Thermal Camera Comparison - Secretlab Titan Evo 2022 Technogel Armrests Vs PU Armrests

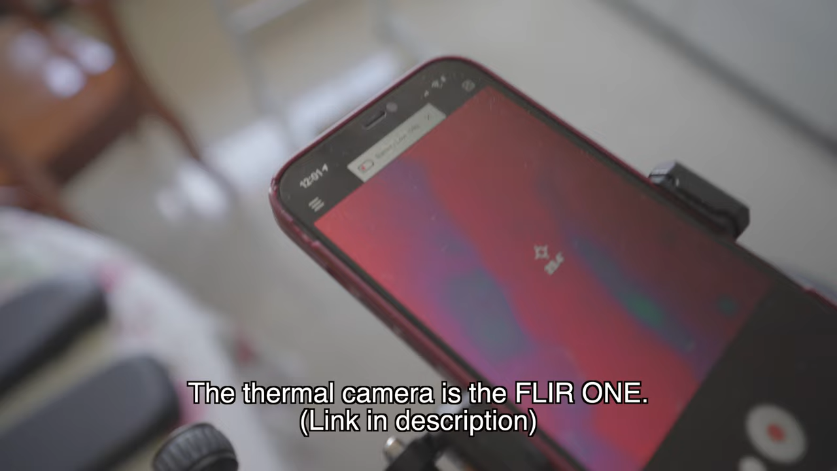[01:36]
Jokes aside, I bought a thermal camera and decided to use that for the experiments, which is pretty cool because it gives you a thermal
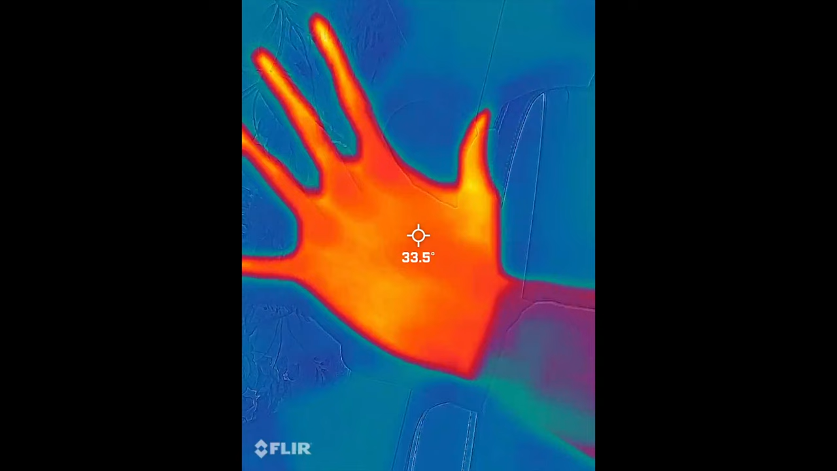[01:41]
mapping of pretty much everything and it also records temperature,
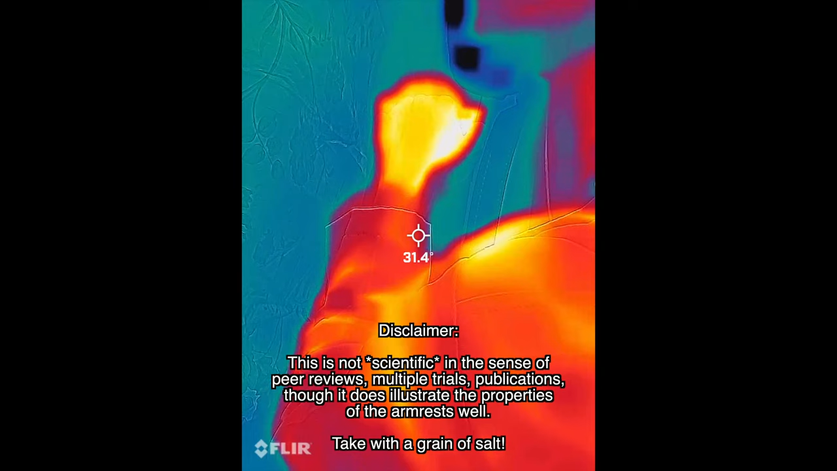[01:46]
so you can actually see how temperature changes when you subject the armrests to different types of treatment. Anyway, I conducted two different experiments and here is the first one.
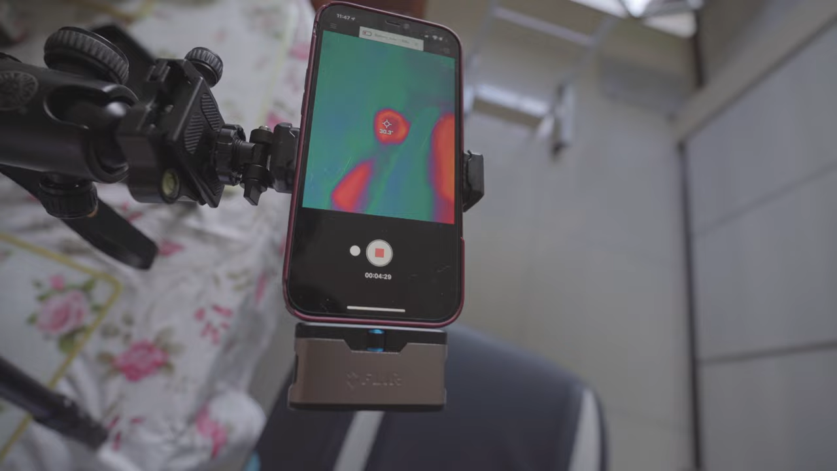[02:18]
if you're gaming intensely over a period of time. Okay, let's start.
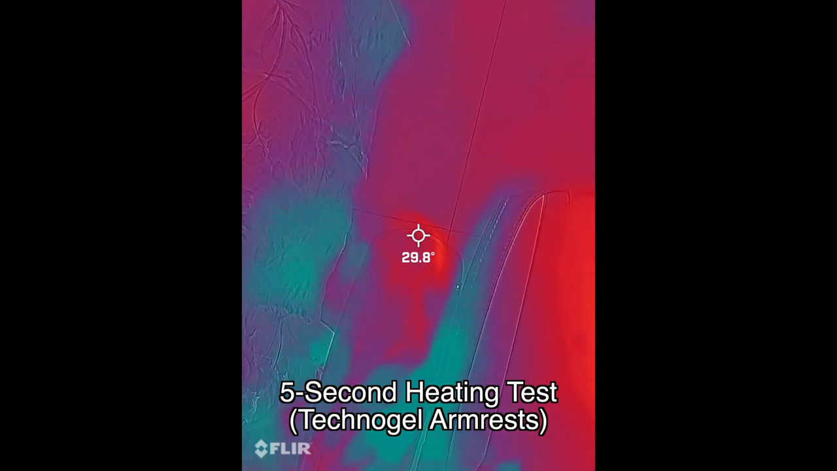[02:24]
Okay, this is a 5 second heating test with first the Technogel armrest.
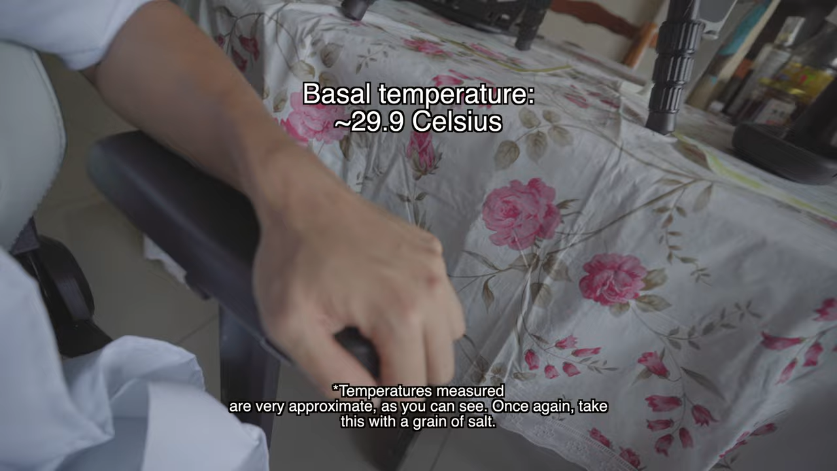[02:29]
1, 2, 3, 4, 5.
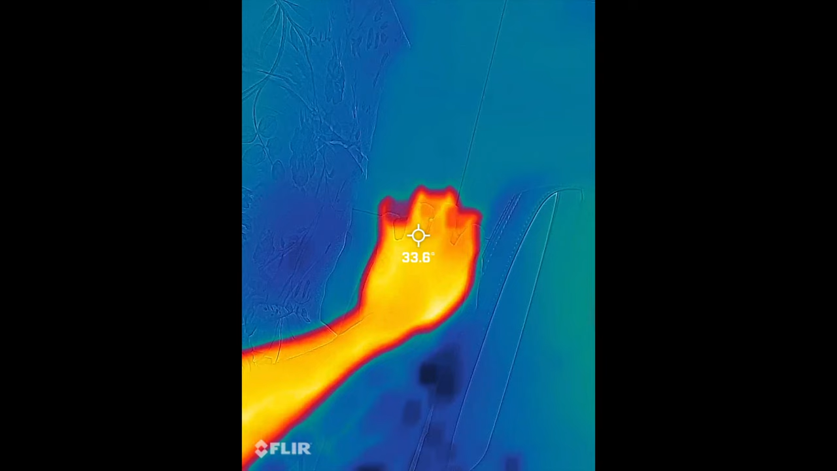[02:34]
Alright, so the armrests heated up by 1.3 Celsius and the temperature continued to change
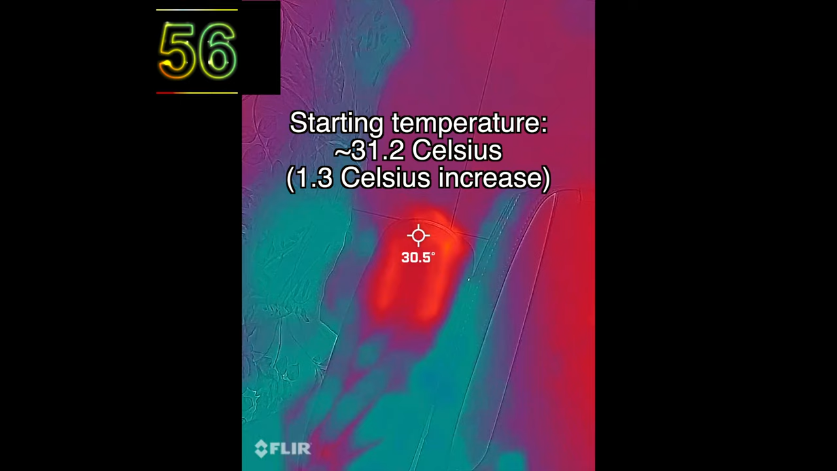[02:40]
throughout the entire duration of the minute and obviously we're not watching the entire thing,
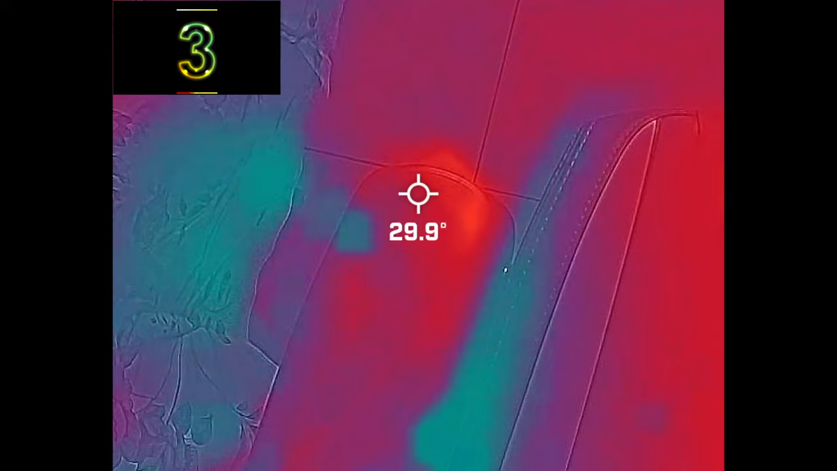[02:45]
but it settled at 29.8 Celsius which is a 1.4 degree Celsius drop.
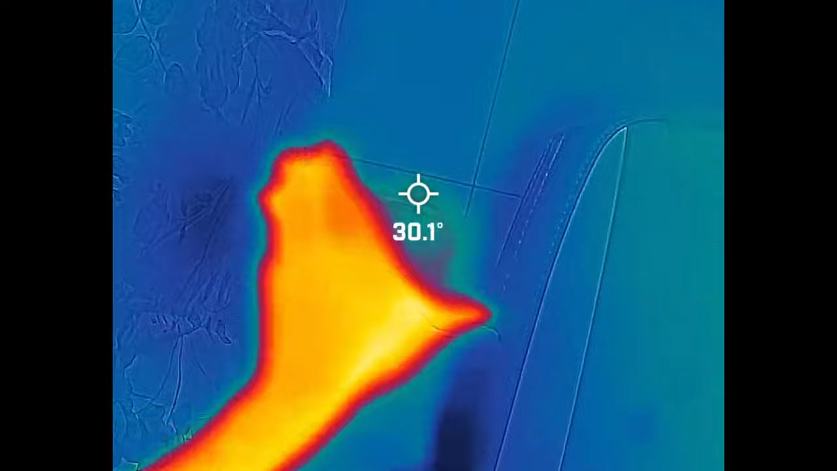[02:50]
Alright, let's do this with a PU foam armrest.
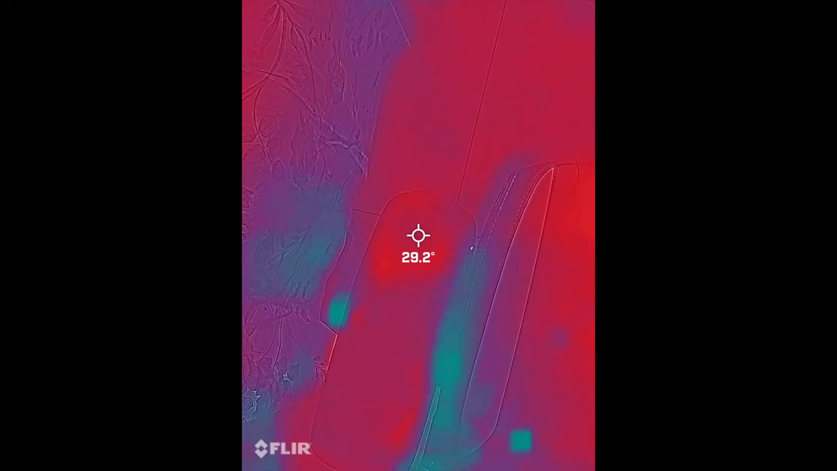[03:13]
Skipping over the time because we don't want to wait.
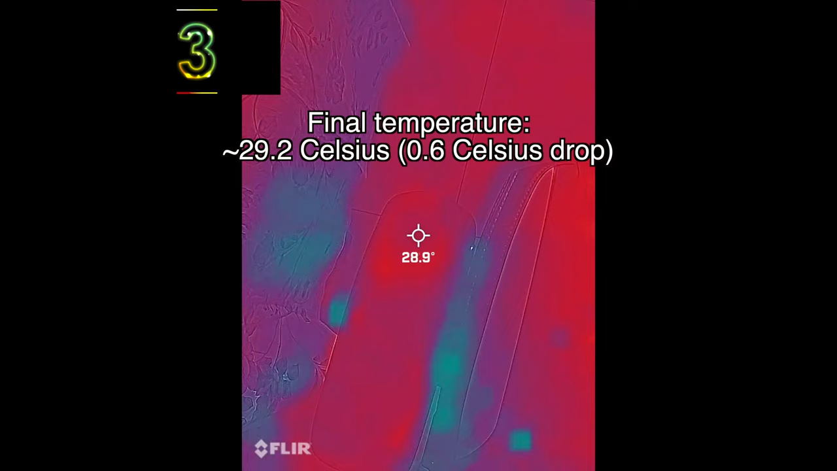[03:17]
And boom, a 0.6 Celsius drop. Giving us the following results from the 5 second heat test.